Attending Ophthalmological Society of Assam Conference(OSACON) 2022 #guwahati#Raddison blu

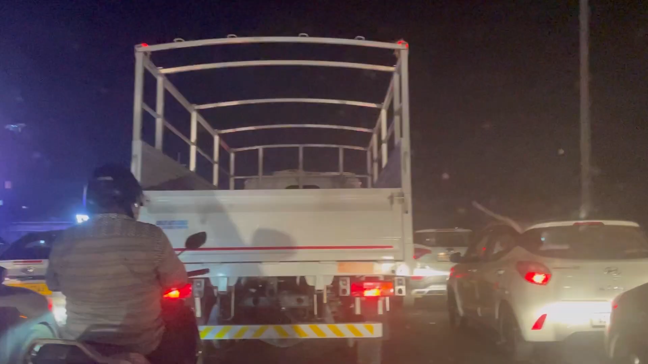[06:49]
The traffic. This non-moving traffic. So the last incident will be turnting. This year is soon underwriting. The peak of Guettering. It's got a lot later than the two days.